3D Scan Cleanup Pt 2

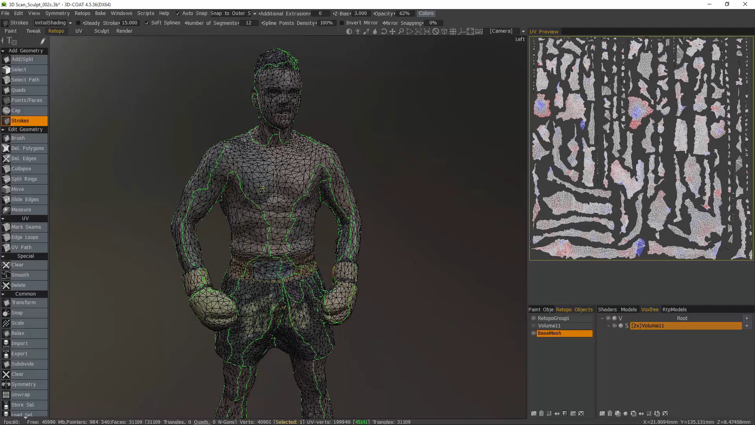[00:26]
You'll see, we cannot reuse this mesh. It's too rough and the UVs are a mess as well.
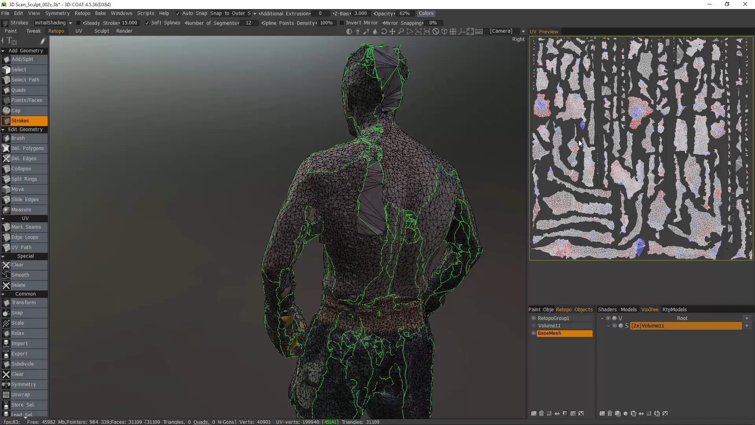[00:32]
So let's just go ahead and clear that.